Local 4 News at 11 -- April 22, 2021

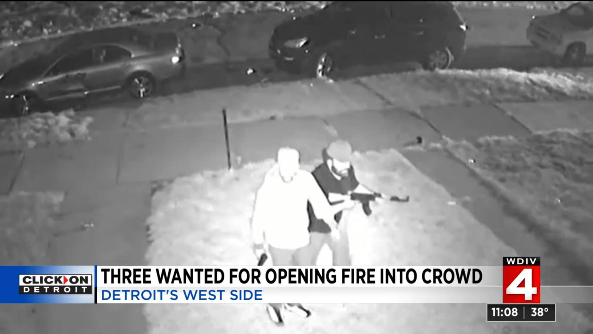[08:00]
They were spotted armed with guns on Northfield near Tireman back on April 9th, shortly before someone opened fire. One woman was hurt and rushed to the hospital. She is expected to be okay. Police are also searching for a third suspect seen here. I know it's hard to see, but take a good look there. If you have any information, contact Detroit Police.